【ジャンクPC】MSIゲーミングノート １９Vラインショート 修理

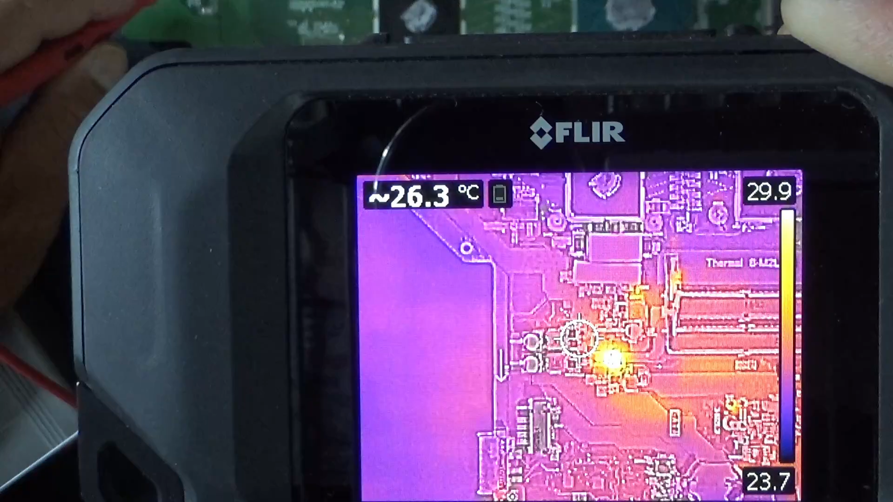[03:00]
On screen: spot 26.3°C
このあたりで発熱がありました ただ8でちょっとどこがどれが発熱しているのかちょっとそこまではこの
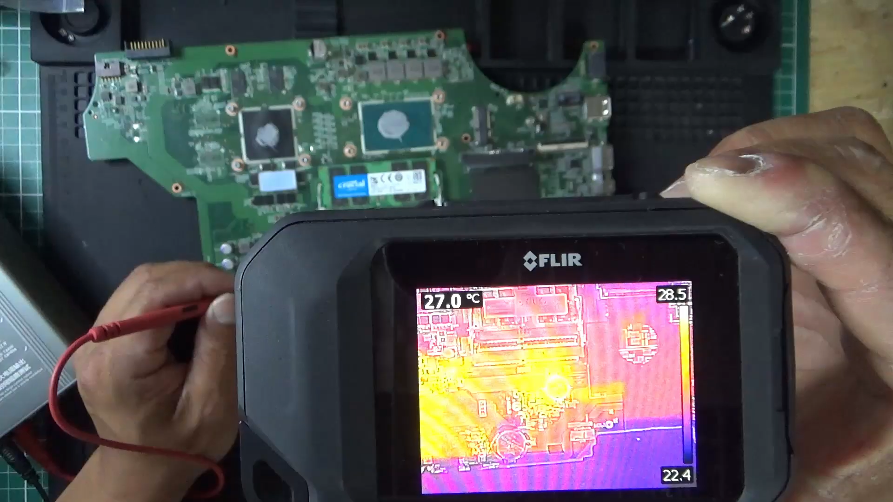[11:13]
On screen: spot 27.0°C
なんか発熱してるなー
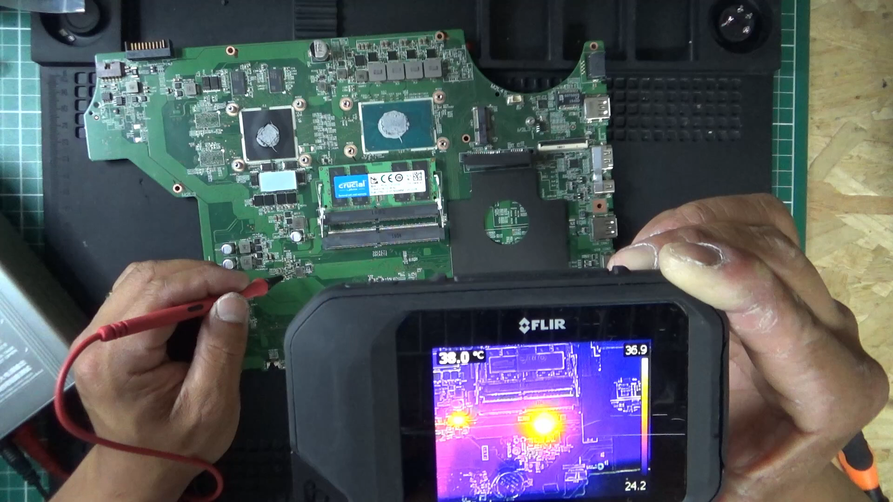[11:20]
On screen: spot 38.0°C
え、裏かな?いや、え、裏?